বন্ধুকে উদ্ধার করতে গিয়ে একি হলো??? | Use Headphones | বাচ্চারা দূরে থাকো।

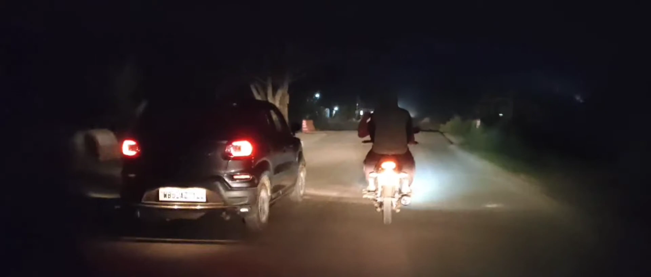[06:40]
রাস্তা এক সাইড ঠিক করতে পারলো না এক সাইড থেকে ভেঙে গেল